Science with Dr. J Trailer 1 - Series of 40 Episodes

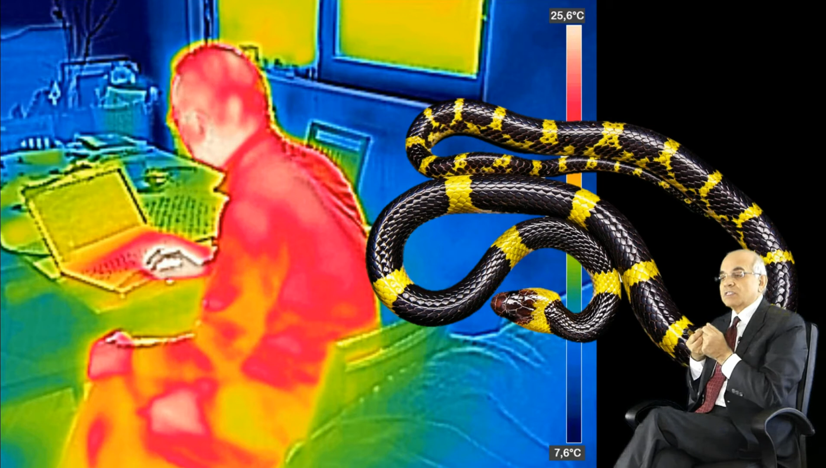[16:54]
On screen: scale top 25.6°C, scale bottom 7.6°C
And we also have cameras that can sense heat. So if this man is in a room and we are not in that room, we're outside of that room, between us there's a wall, we can actually use special cameras that can sense the heat through the wall and give us an image of that person. Every single one of us is radiating heat in the infrared range, and cameras can sense that.
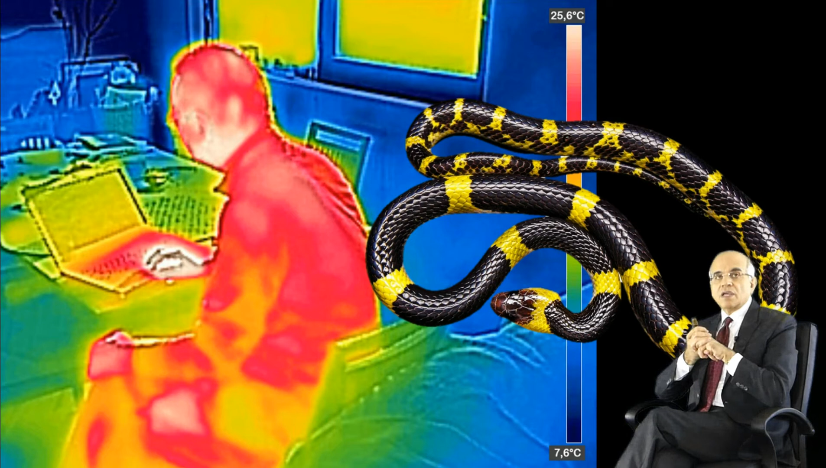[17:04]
On screen: scale top 25.6°C, scale bottom 7.6°C
You can't see it, but it's there, and you can measure it.